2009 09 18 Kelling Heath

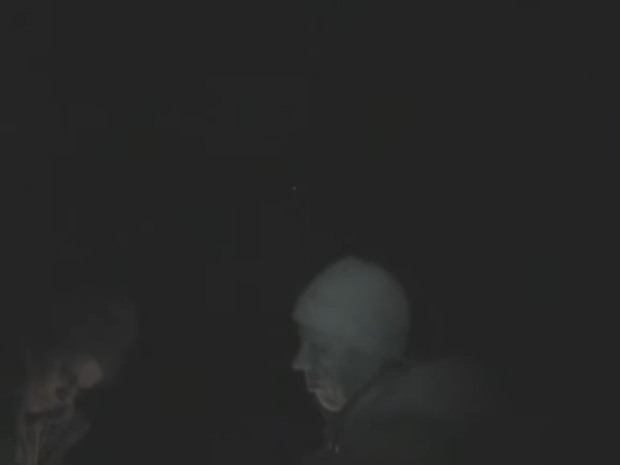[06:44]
so Andy what are you looking at?
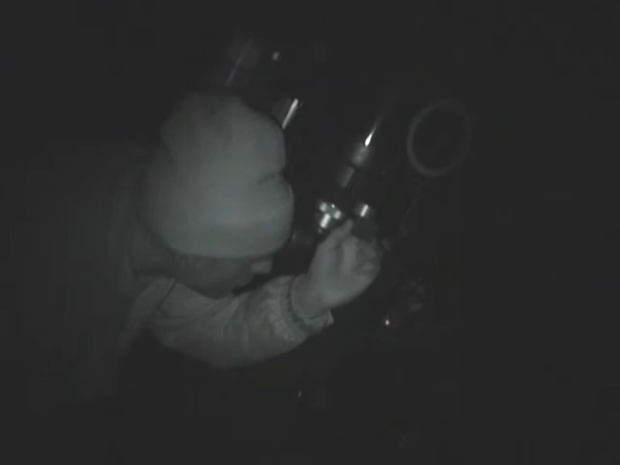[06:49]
I'm looking at M57 what's it look like? is it any good?